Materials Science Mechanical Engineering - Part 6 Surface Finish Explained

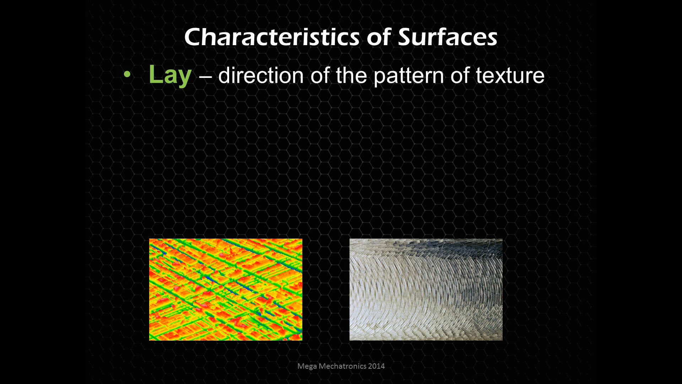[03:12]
They used a rotating tool you can sort of tell And on the other side looks more like a Some sort of grinding or polishing system That was not rotating In a circular motion And then we have roughness And these are the micro irregularities So the very small bumps you see in that red line Would be something like roughness But then that's combined with waviness And these are the macro irregularities